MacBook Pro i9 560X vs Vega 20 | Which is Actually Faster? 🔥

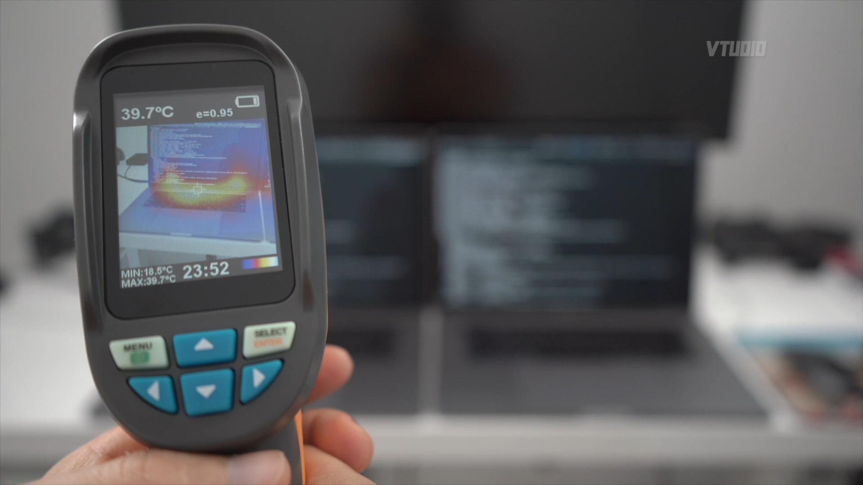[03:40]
On screen: spot 39.7°C, max 39.7°C
at that so the 560x a cool well okay not so cool but slightly cooler 41 degrees centigrade and funnily enough the Vega 20 is actually going slower than the 560x look at that the Vega 20 is going 9.8 frames
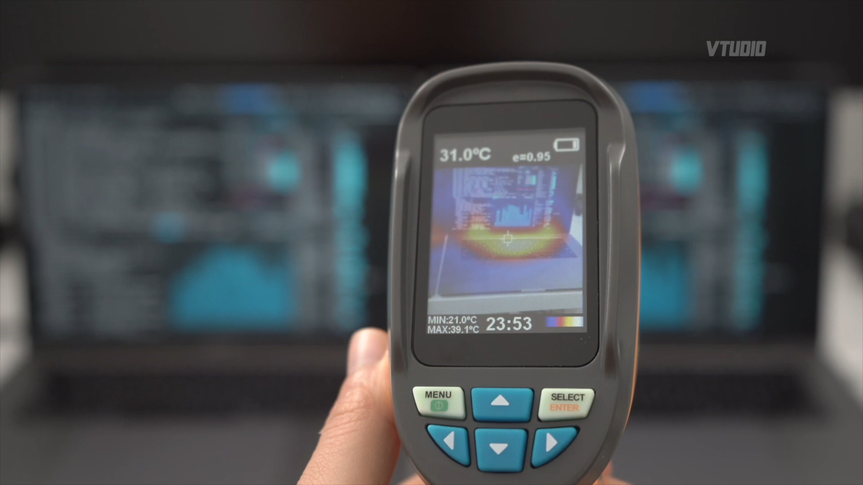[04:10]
On screen: spot 31.0°C, max 39.1°C, min 21.0°C
43 degrees centigrade 44.5 degrees centigrade don't use the keyboard mate it'll burn your fingers off whereas this guy
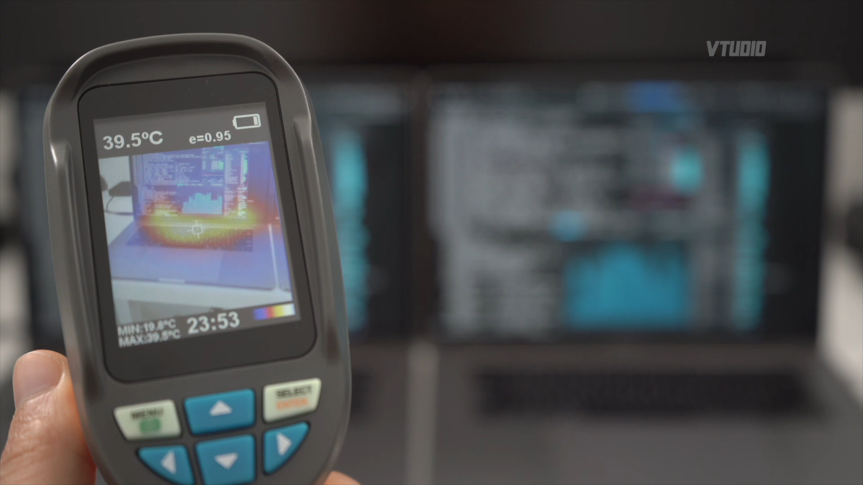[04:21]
On screen: spot 39.5°C, max 39.8°C
look at that 41 so that's 3 degrees cooler and it runs faster on the CPU yeah